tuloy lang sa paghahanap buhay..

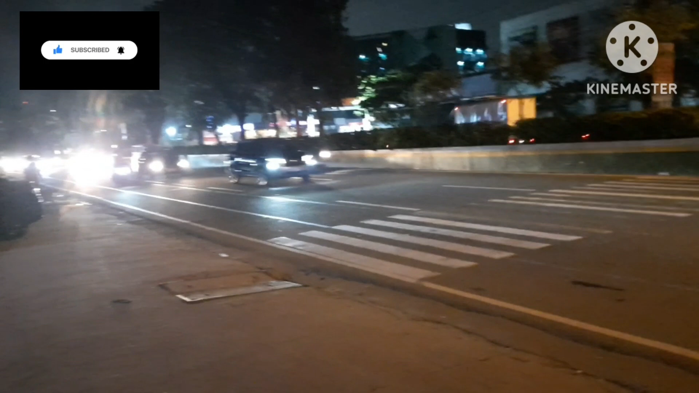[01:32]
pero busyng busy pa rin ng kalsada mga guys ngayon naman oh
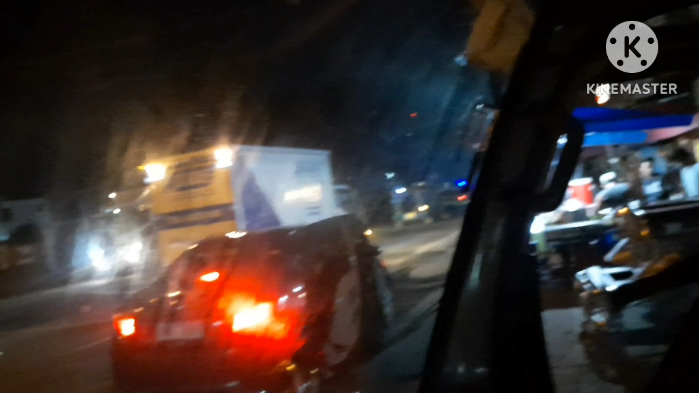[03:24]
expressway pala expressway sorry south luson expressway yan po mga guys sumasakay ng aking mga kasamang
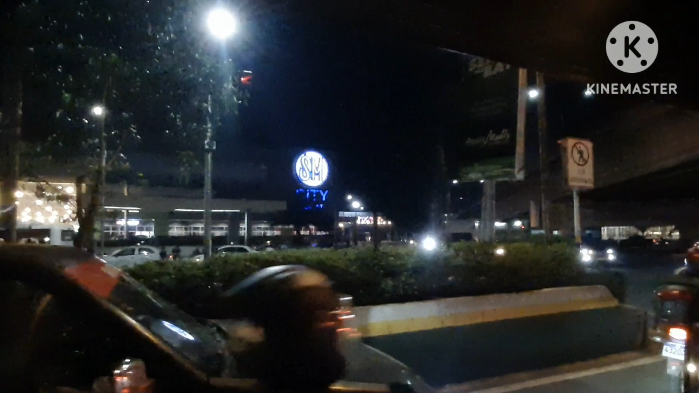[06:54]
at ang SM dito hanggang alas 10 lang shout out yan sa mga shoppers ito tayo mga guys sa may flyover
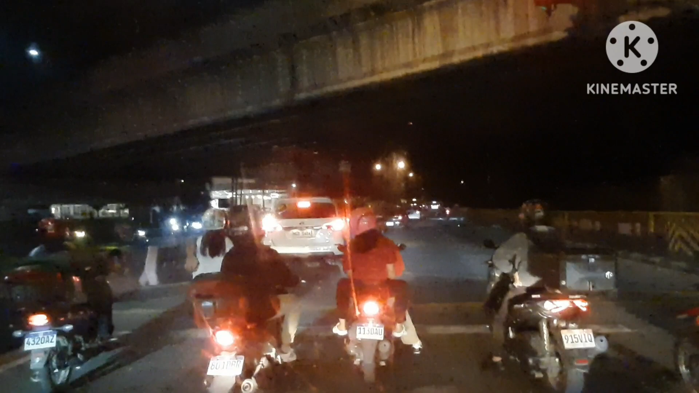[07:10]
mapunta po ito ng C5 extension
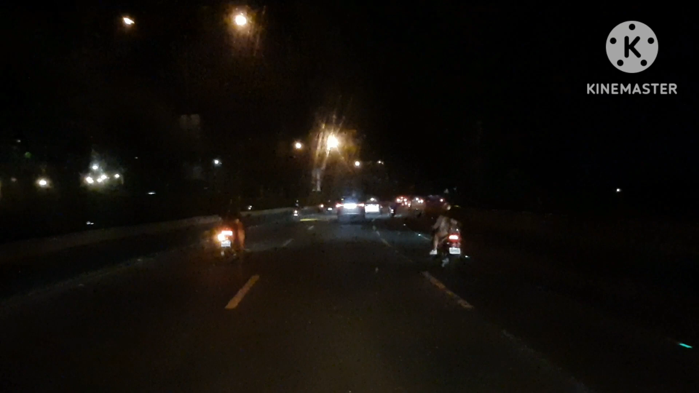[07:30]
yun yun mga guys nandito tayo sa may canto papuntang terminal 1 and 2
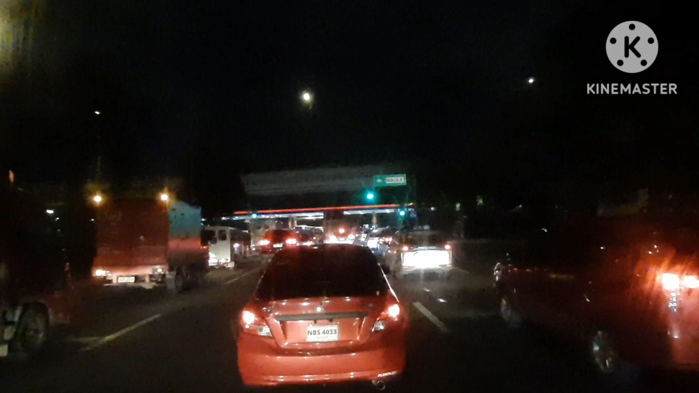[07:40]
nandito na po tayo sa city of travels pasay city
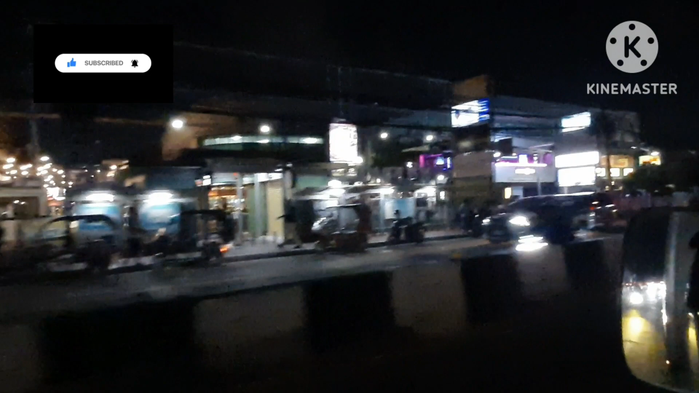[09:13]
yan mga guys ito na po yung terminal 4
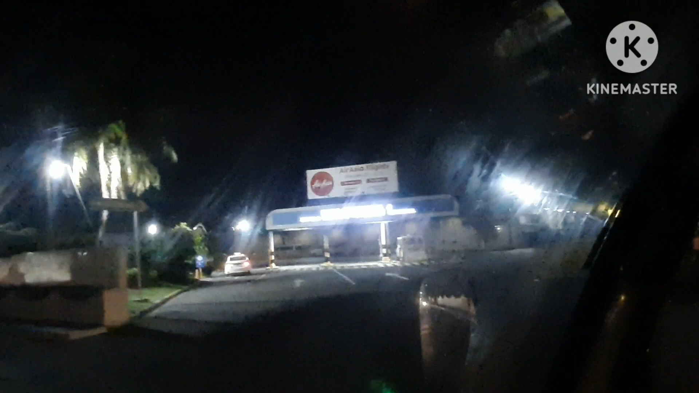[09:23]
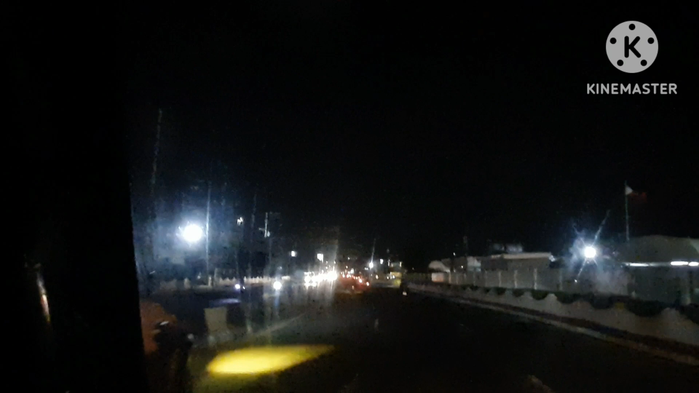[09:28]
ano lang yan dyan mga domestic flight lang po dyan
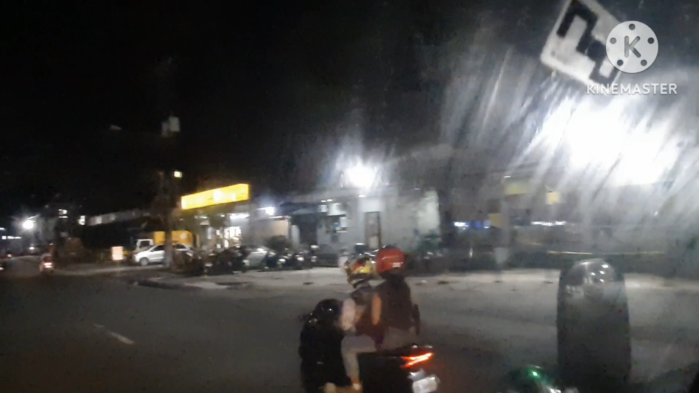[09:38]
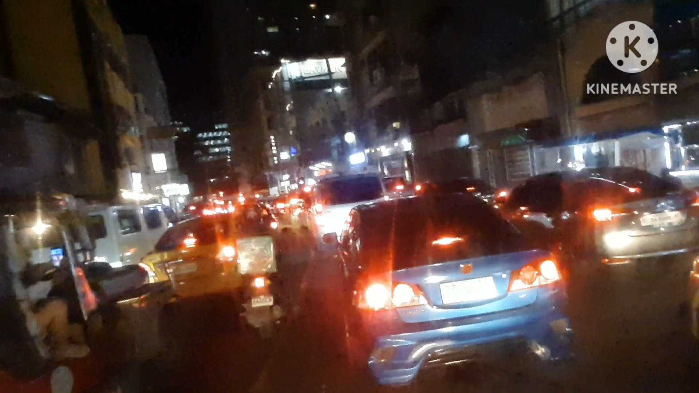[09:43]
at yun ba guys mag alas gis na traffic pa rin yun tingnan nyo pagsituasyon dito po ito sa my airport road
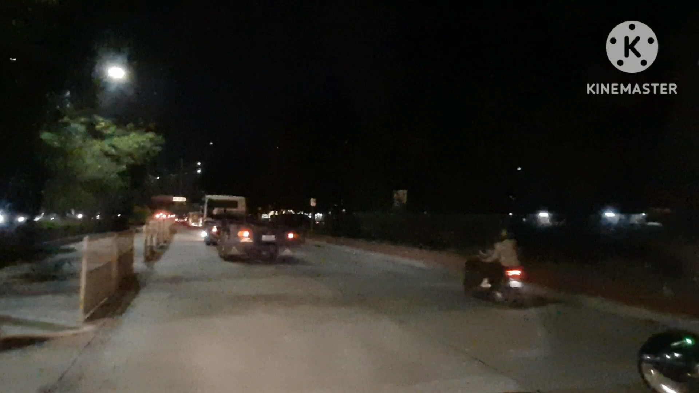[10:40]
guys patay na ang ilaw na kuneta astrodome wala na naglalaro sa kuneta astrodome ilalangaw na dito na po tayo sa may libertad pasay so gugawas bolivard kanto ng libertad
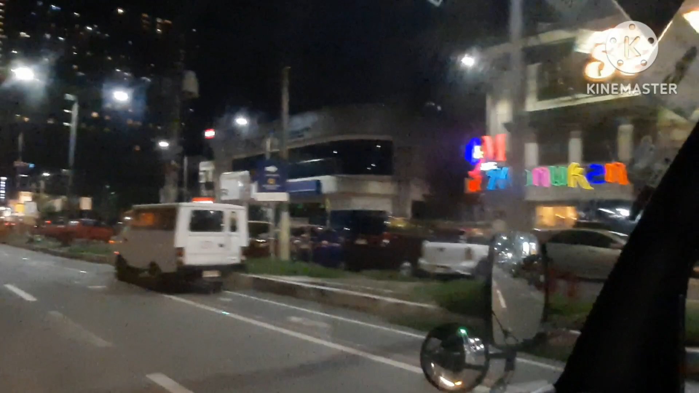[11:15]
dito na po tayo mga guys sa may buhendia
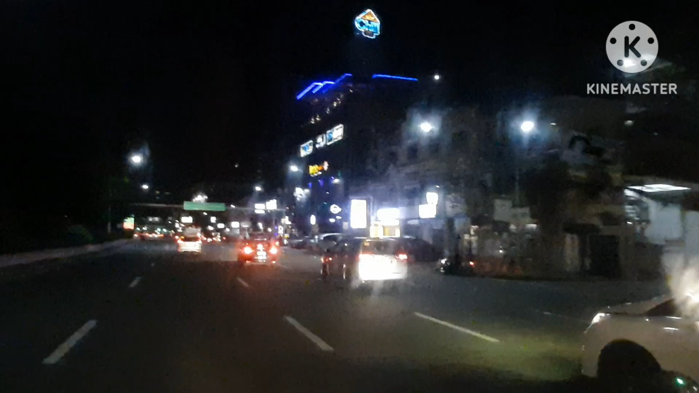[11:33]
sarap magkinuman dyan sana padis point yun ingay ni padis point ingay parang nagtatawag laborato ni jopit yun
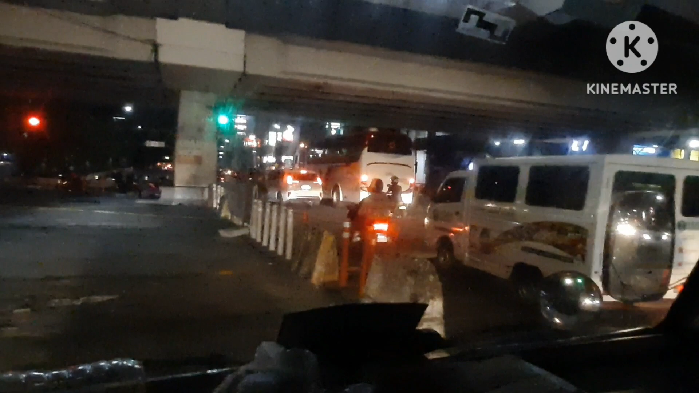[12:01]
pag pinara ng enforcer yun mga guys nandito na tayo sa may tak hindi wala na kanong tao